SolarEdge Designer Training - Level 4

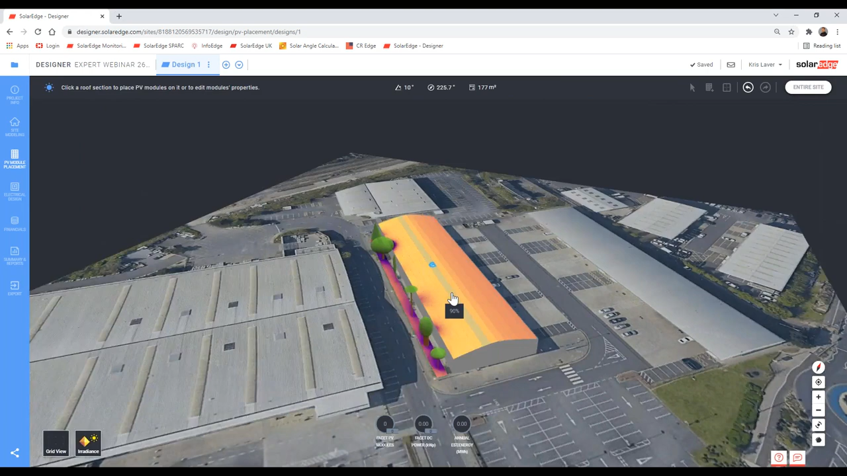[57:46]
we can see the direct effects of the trees. Indeed, this is actually touching the roof.
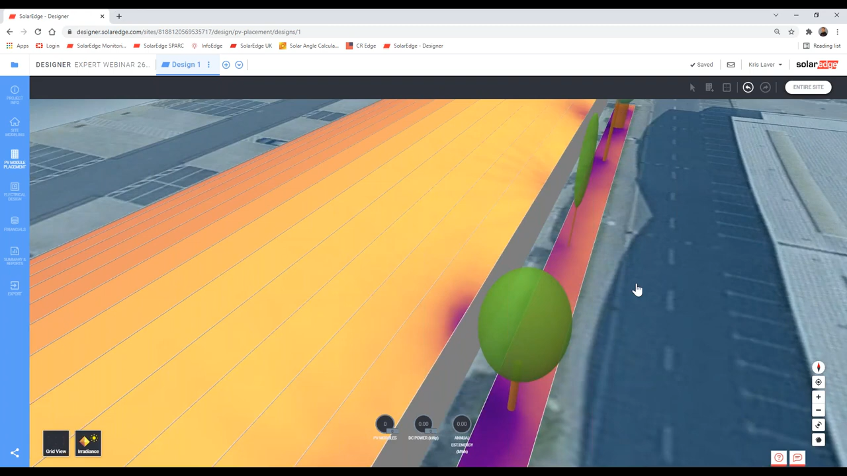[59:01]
This is actually visualised really nice. I'm glad Richard suggested I do different types of trees actually, because you can see just these nice spores of darker colour, which is essentially the shade.
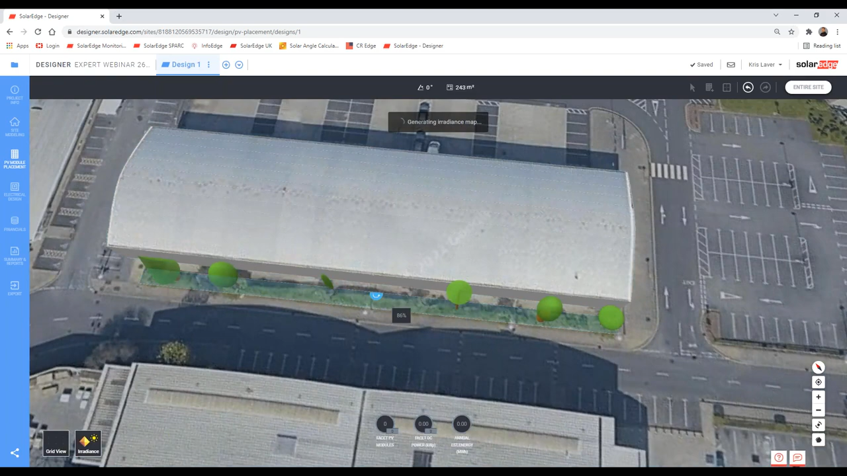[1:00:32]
So in all these sections we've created, we now need to add a module. So once we've added one section, we can quite quickly copy and paste it across.
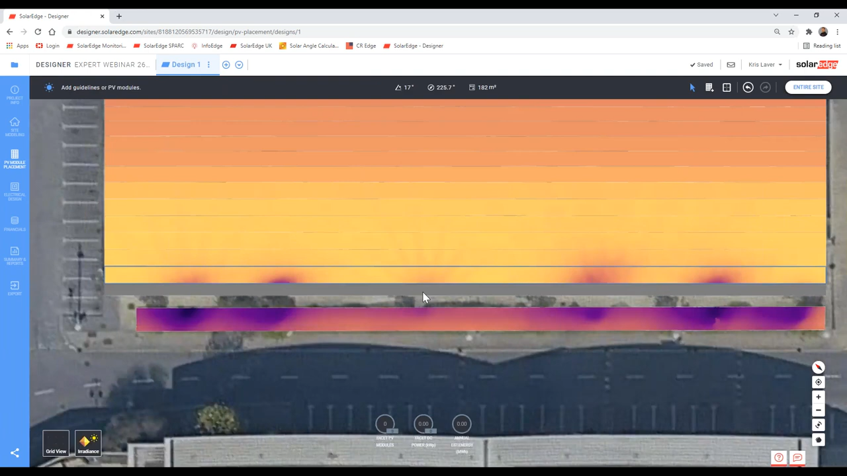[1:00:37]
So let's make sure we use the module that we took the dimensions of, because that would be bad news if we didn't.
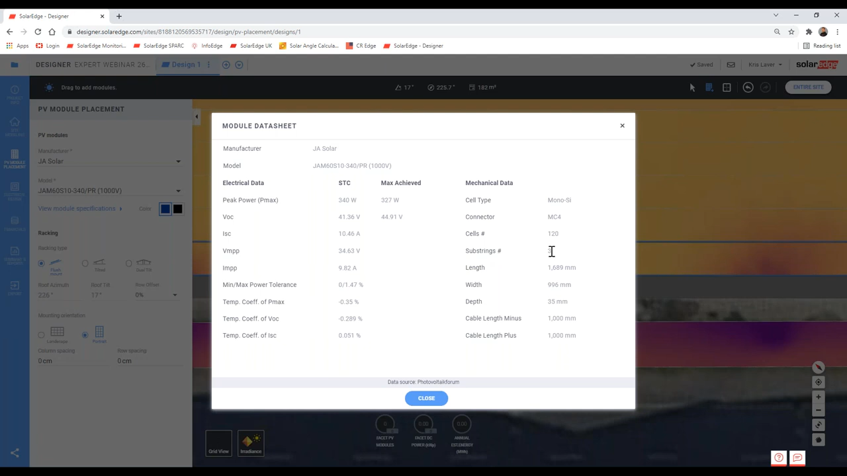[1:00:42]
We're keeping all this. This is fine. Let's add them in portrait, column spacing and row spacing two centimetres.
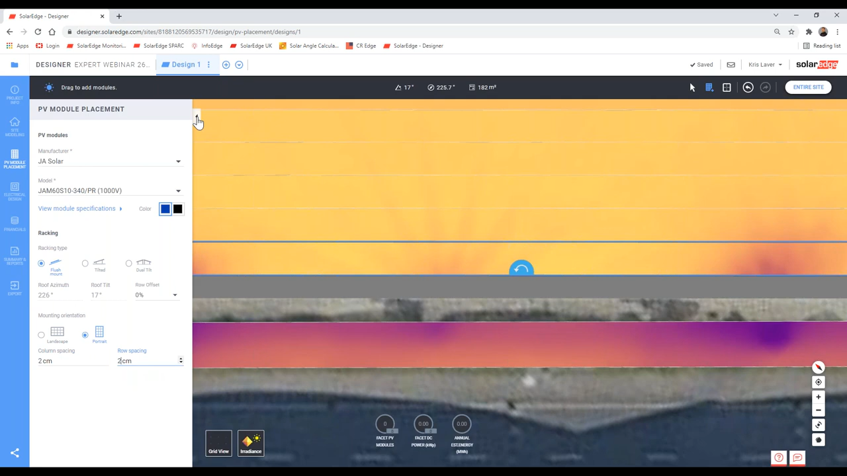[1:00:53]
Let's drop back out. Now let's add our modules. And to do that, as always, we just click and drag across.
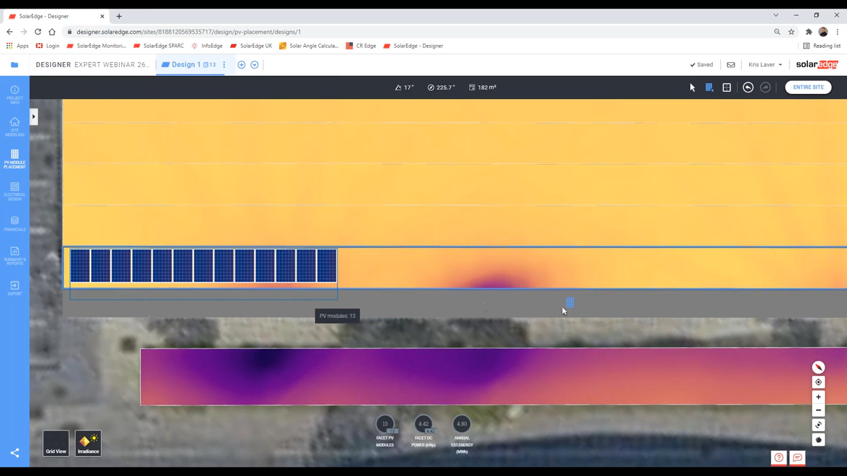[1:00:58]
All the way across.
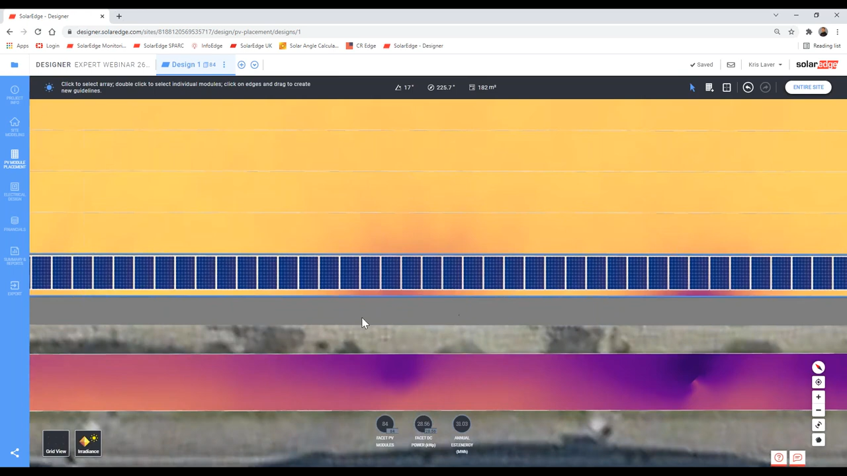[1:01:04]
Let's leave one off the end off there. And let's leave, how many have we got? 84.